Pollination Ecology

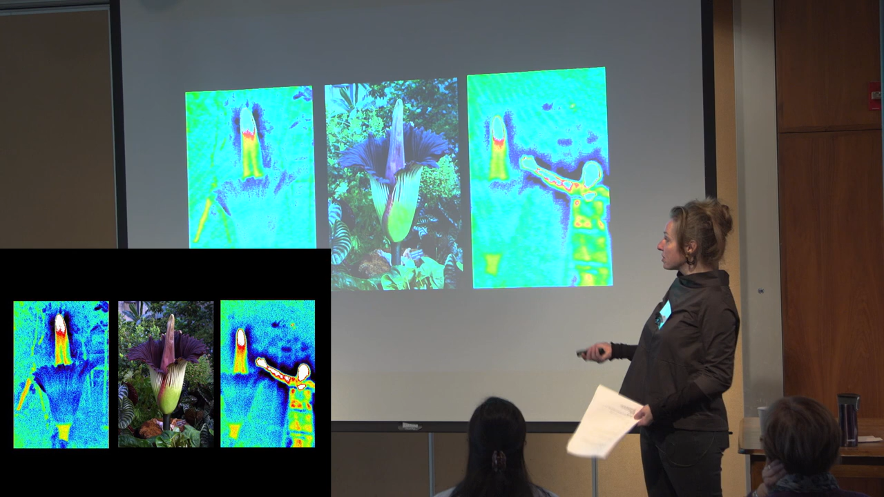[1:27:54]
that they're really uh that's an offering right the plant is giving up is that heat i we talked about that being a habitat and it's really really critical in the colder temperatures in which a lot of these flies are pollinating and this is the coolest one um